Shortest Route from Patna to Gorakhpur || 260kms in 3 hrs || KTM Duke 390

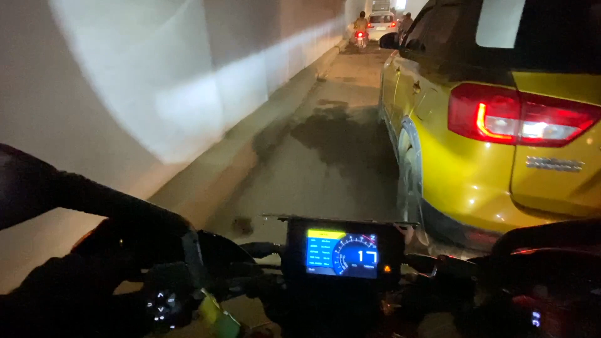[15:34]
थोड़ा इसको पास करते हैं, हमारे ऊपर एक ट्रेन जा रही है गाइस, और वहाँ जहाँ वो बैरिकेड लगा हुआ था उसको हमने पार कर दिया है थ्रू दिस अंडरग्राउंड, विच इज़ वेरी नाइस।